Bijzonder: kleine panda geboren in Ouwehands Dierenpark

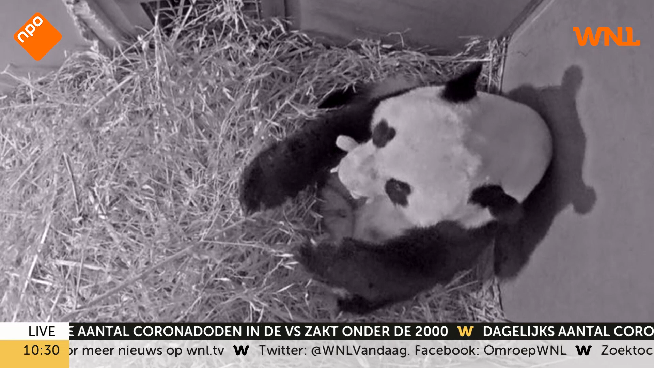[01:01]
en dit is dus die foto kijk je kan het bijna niet meer dat kleintje zie je daar dat kleine hoop je daar zo in het midden met die armpjes eromheen nou dat is dus het kopje van het pandaatje waar het ons allemaal om te doen was de afgelopen jaren wij zitten we zitten helemaal naar voren te buiten goed te